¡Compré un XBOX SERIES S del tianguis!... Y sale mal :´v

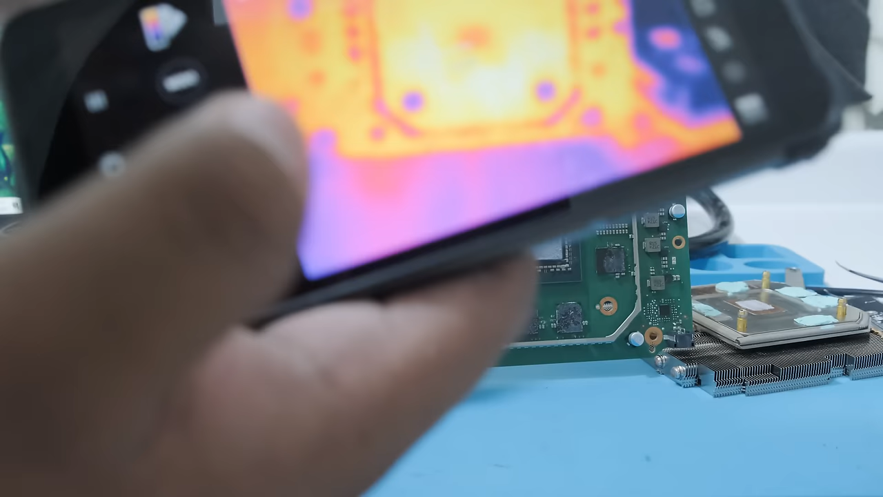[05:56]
que si en las memorias VRAM vemos temperaturas
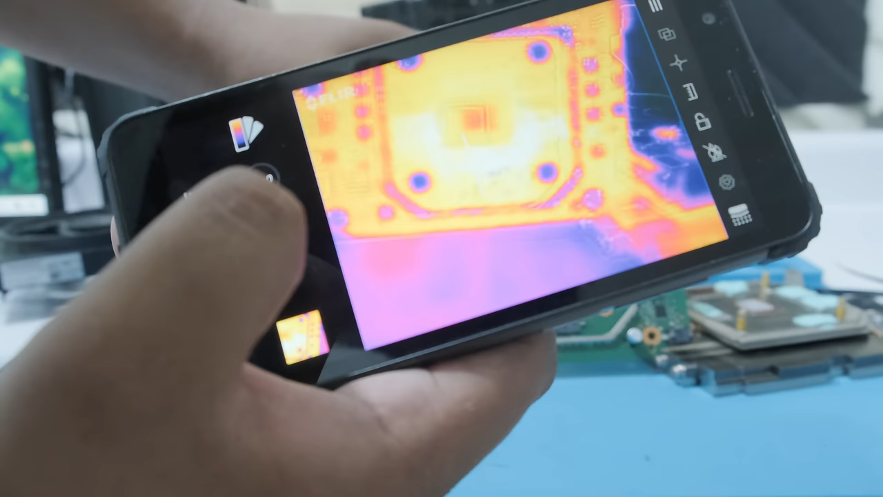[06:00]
más altas que en las demás Pues ahí tendríamos al culpable Eh, sí Las memorias VRAM básicamente son las culpables de las fallas de video Y todo lo asociado a este tipo de problemas
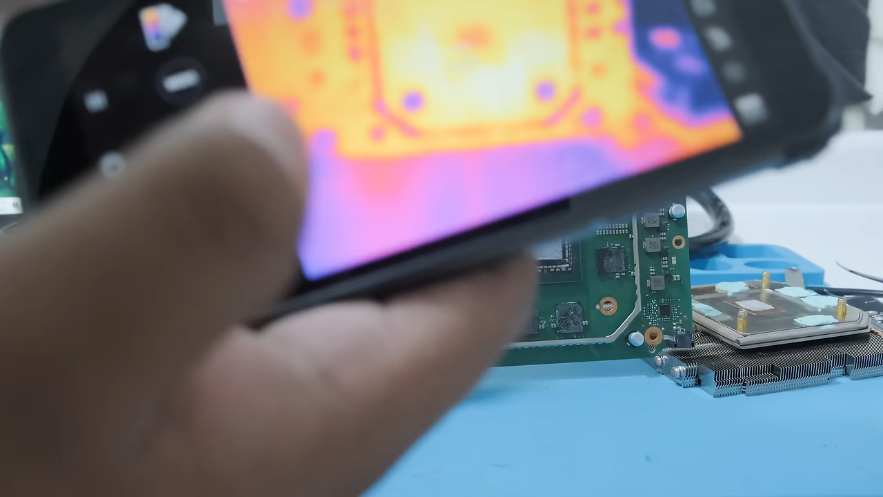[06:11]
Y con la ayuda de esta cámara térmica Si hay alguna fallando Lo sabemos al instante Pero teníamos un
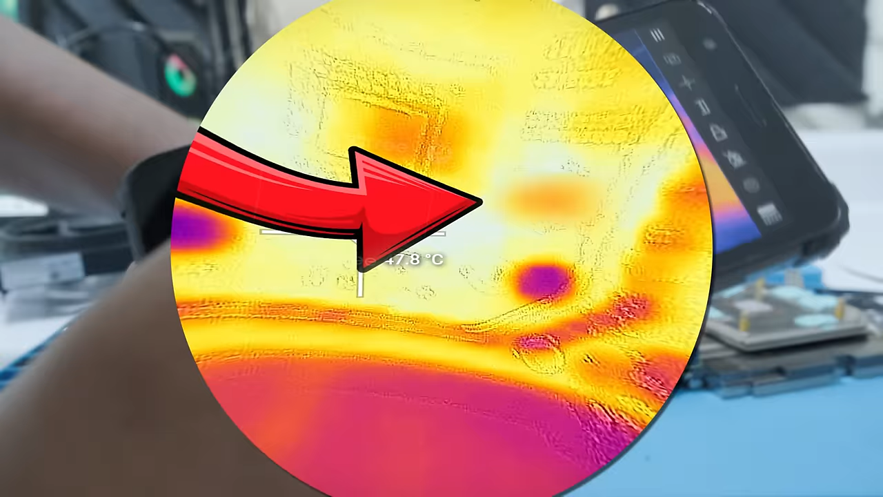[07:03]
checarlo con la cámara térmica Uno de los módulos Si tenía las
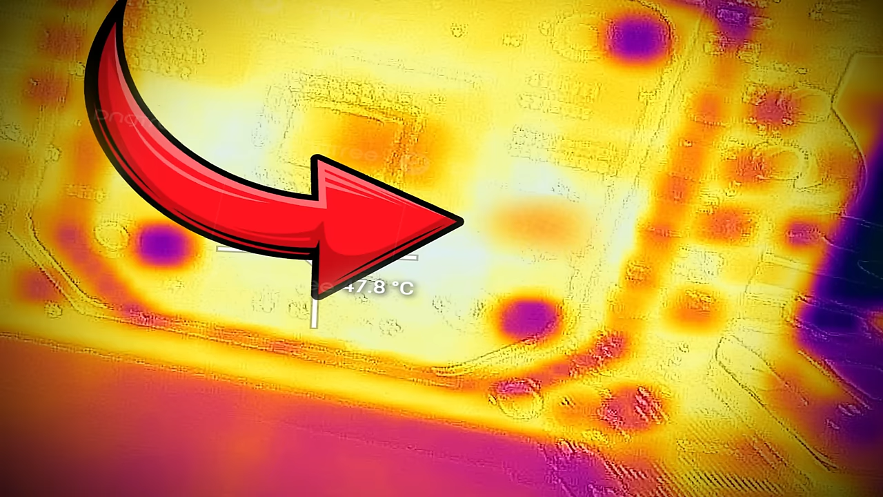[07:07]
temperaturas más elevadas Que las demás E